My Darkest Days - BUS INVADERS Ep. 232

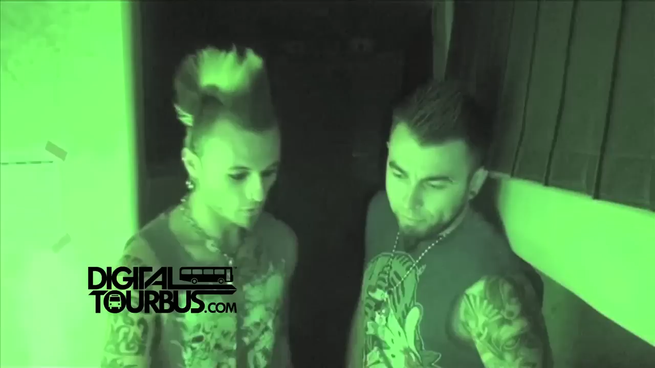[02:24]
right here is Dougie's bunk on top of here is our driver's bunk
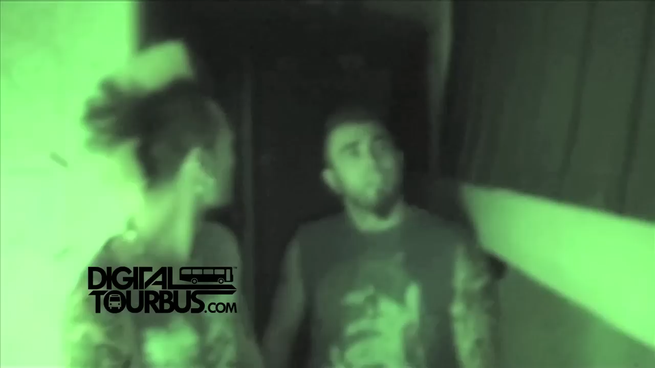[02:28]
Murphy down here is my bunk this would be Brendan's bunk this is Joe our tour manager's bunk aka the koala bear up here is our guitar tech bunks James right
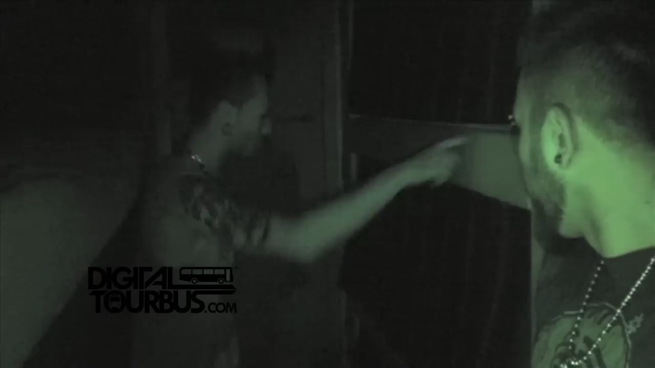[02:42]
here we got Reid his bunk and this is Matt's bunk and he's actually using it right now too again
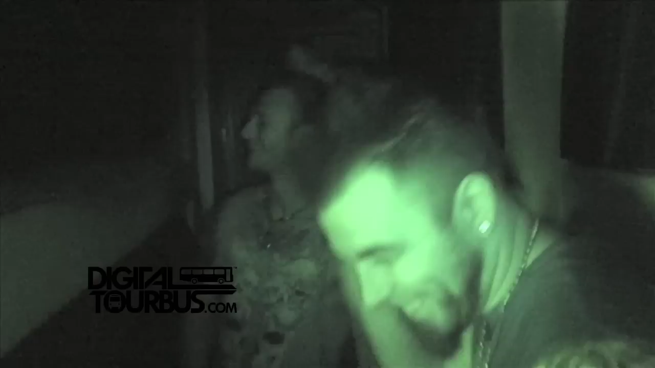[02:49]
don't put a black light on anything around here you might find stuff that could be possibly illuminating back here we got our bathroom yeah it's pretty nasty you probably don't want to go inside here and at the very